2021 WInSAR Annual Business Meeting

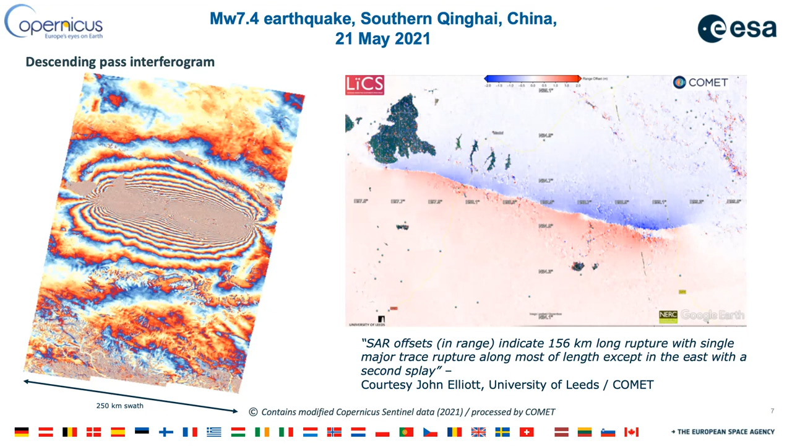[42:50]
let's say narration of this, uh, of this center program just to provide an example of, uh, a very, uh, let's say, I would say impressive example of, uh, of, uh, interferogram recently. And the same on the next slides, which is related to the earthquake, major earthquake in Haiti.
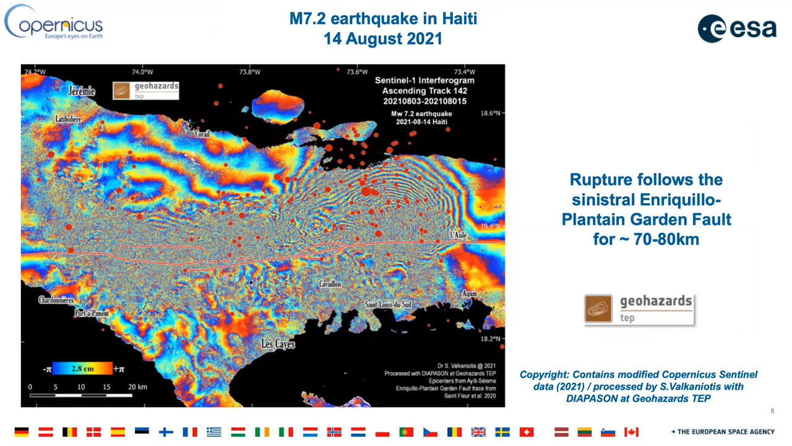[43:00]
And, uh, I'm sure that, uh, many of you attending this meeting, uh, uh, we'll have, uh, generated this type of, um, interferogram as well for this, uh, major earthquake in, uh, in Haiti. And I will conclude with the next slide, which is, um,
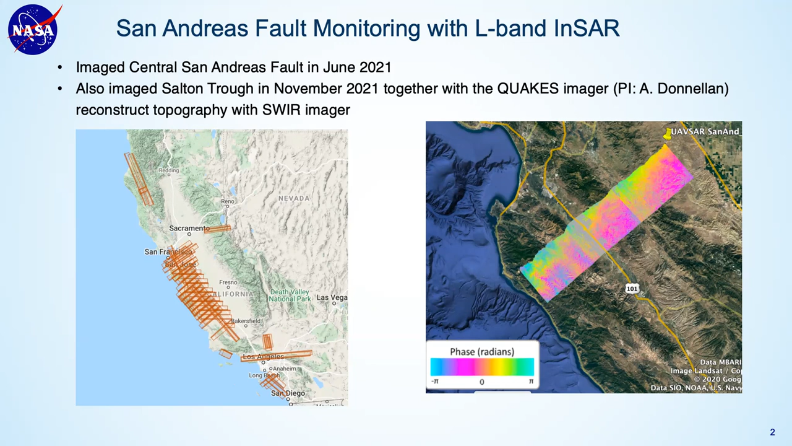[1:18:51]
um, coincident with the UAVSTAR images. And we also, um, image some opportunistic, uh, wildfire data. Next chart, please. So, um, another area that used, um,
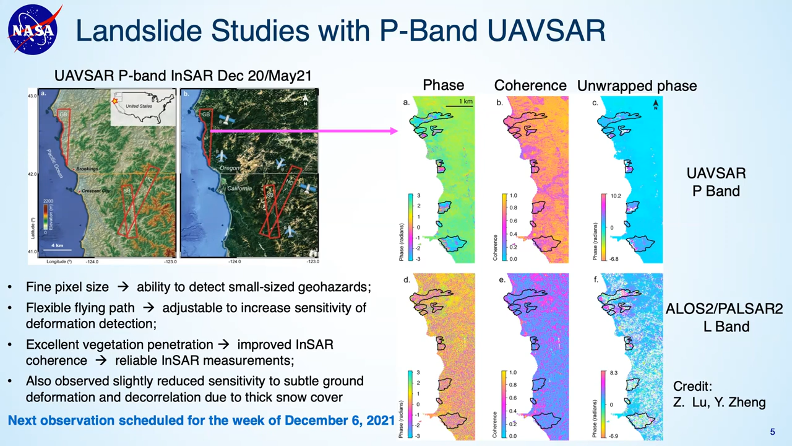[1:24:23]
So we'll be flying next week to, uh, add to this observation datasets. And these data will be available at the UAVSAR website for download as well. Okay. Next chart, please. Um, the ISRO A-SAR data for both L-BAN and S-BAN data can be downloaded at this website. And so we were hosting this. And so we've acquired data in 2019 and 2021. And the data format is also in NYSAR RSLC format. And also they have GeoTIFF and JPEG files, uh, for quick looks.
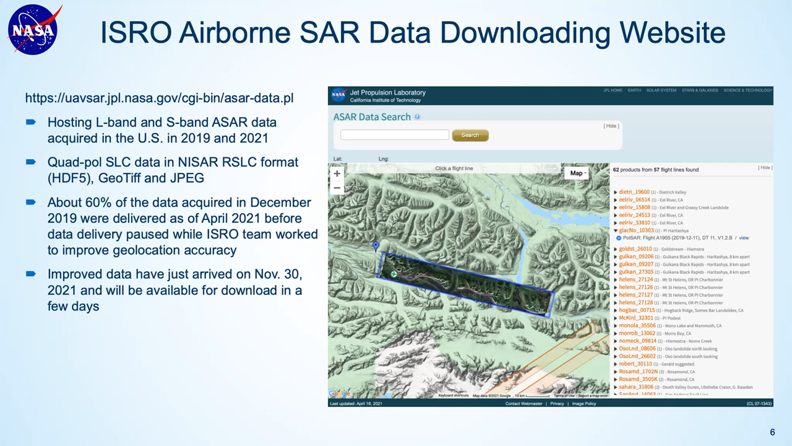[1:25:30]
And this is for both L-BAN and S-BAN. So I welcome you to go to that website and download some data to take a look at the difference between L and S-BAN. Okay. I think that's all. Oh, there's one more chart on NextGen.